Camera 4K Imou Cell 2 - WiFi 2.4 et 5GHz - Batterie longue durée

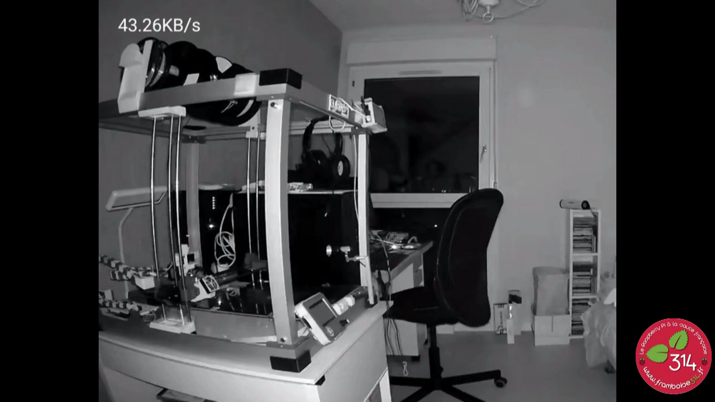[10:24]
on peut être en couleur aussi mais bon ça consomme plus de batterie et on peut aussi sélectionner la zone de détection donc là j'ai mis un rectangle mais on peut mettre une zone qui va par exemple couvrir une entrée